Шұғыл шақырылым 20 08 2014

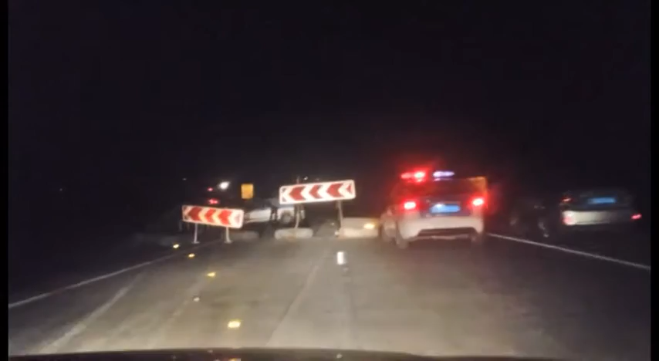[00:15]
шамасында Темірланд таш шолында шамаймен қаладан 10 шақырымдай жерде жол патрулілік